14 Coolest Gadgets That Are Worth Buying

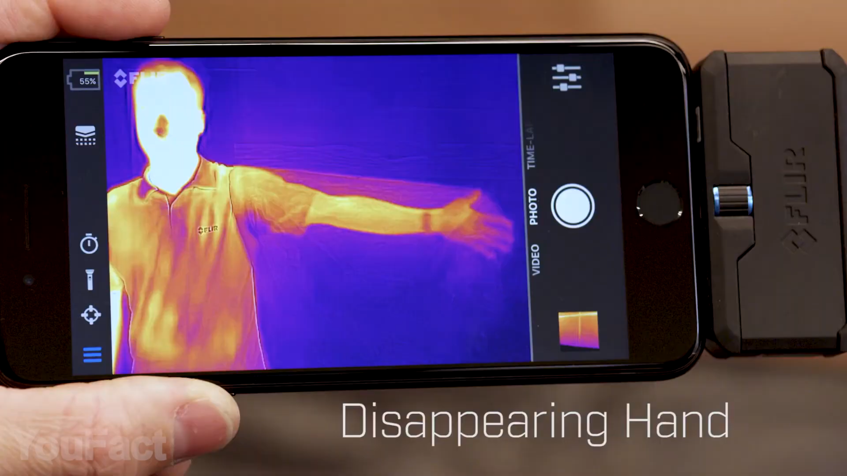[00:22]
Whether you're an undercover agent or a mad scientist, this device is for you.
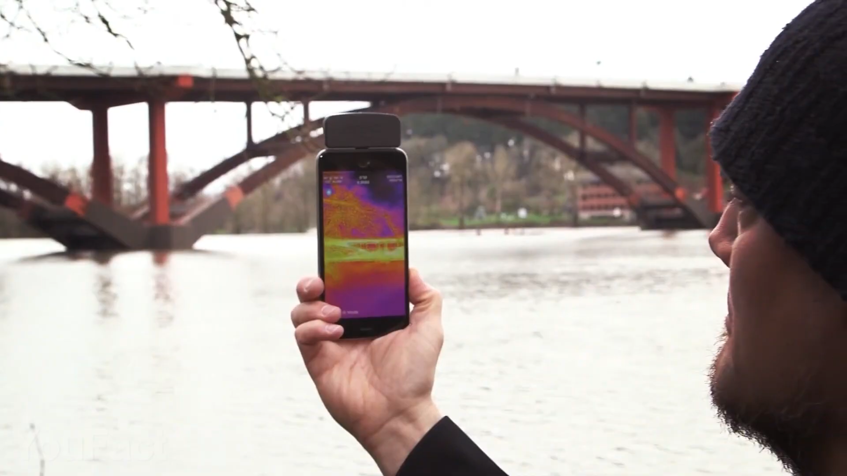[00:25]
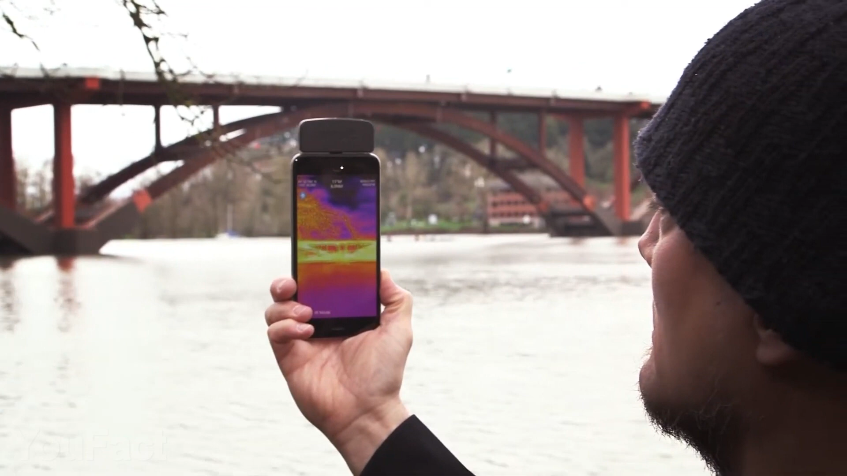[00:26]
It lets you see the world in a whole new way using a thermal infrared camera.
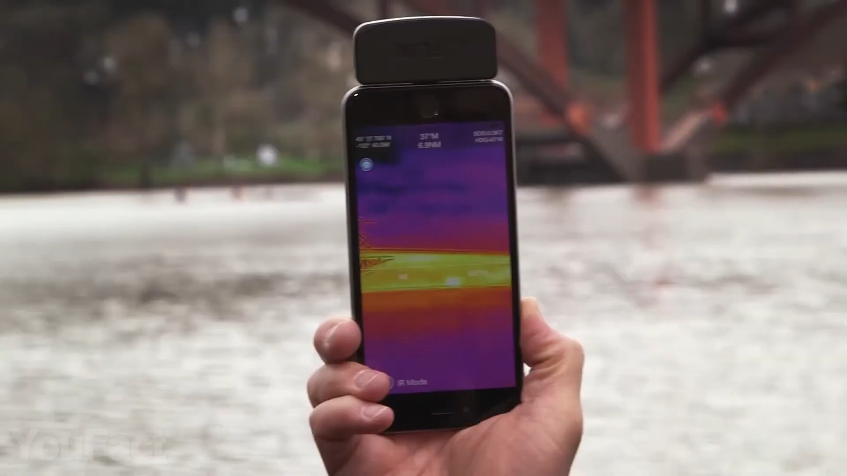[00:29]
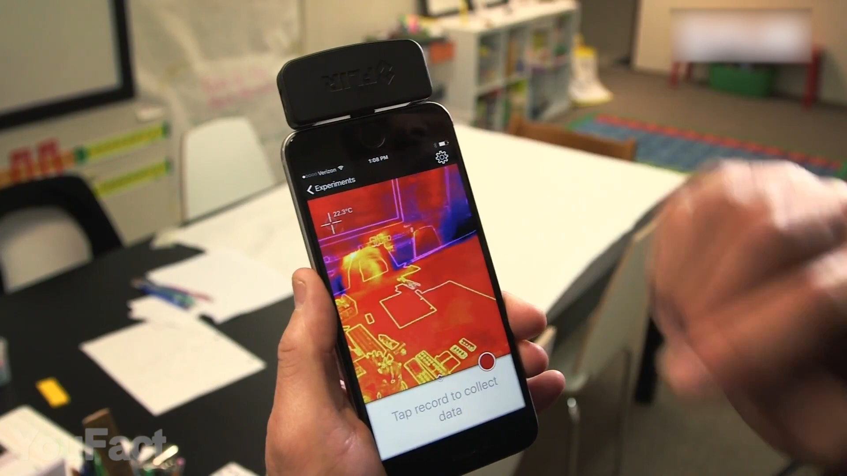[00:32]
The trick is that this cam is combined with another one visible camera that allows much crisper image.
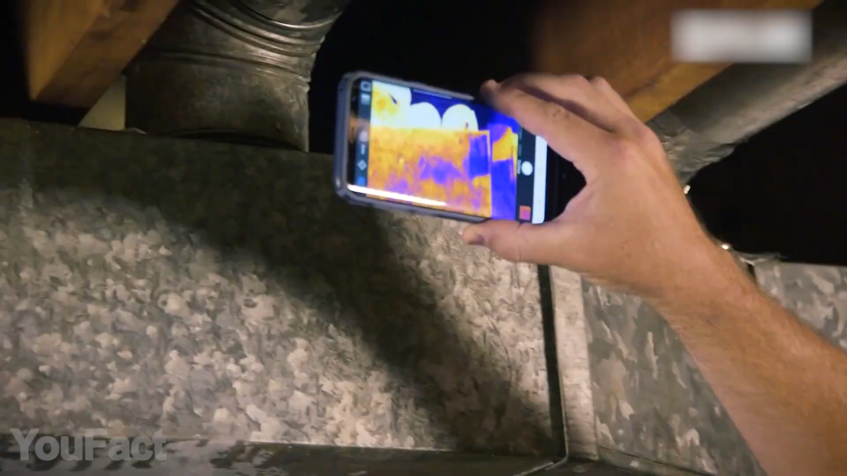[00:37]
You'll be able to see all the surrounding objects even in the darkest places.
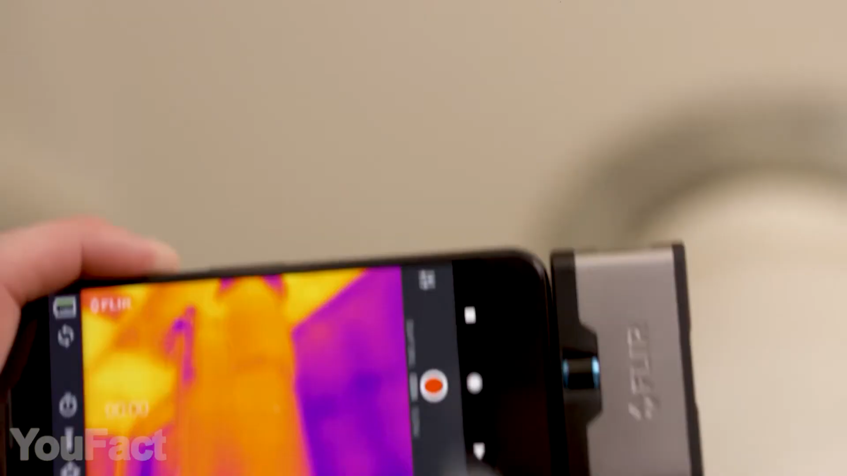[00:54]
You can use it to detect heat loss and other common issues around the house,